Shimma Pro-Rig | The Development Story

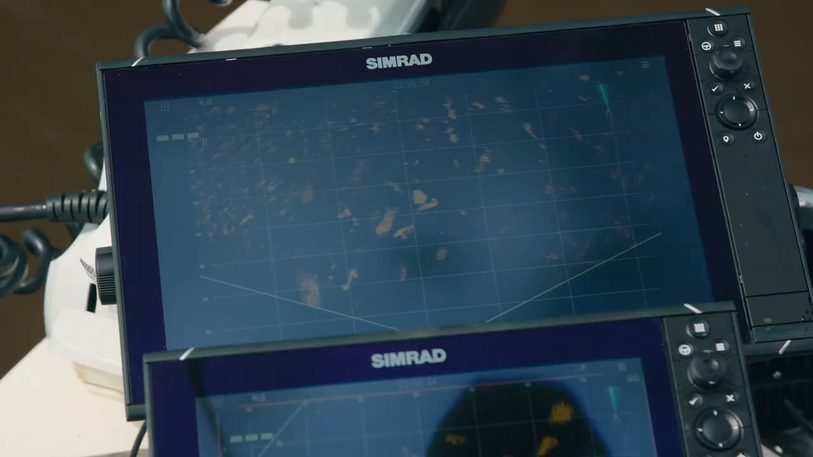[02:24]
you know, they're ranging from two foot down to about 15 foot. We've been using the six and a half inch, which is the biggest size, which I've been really liking.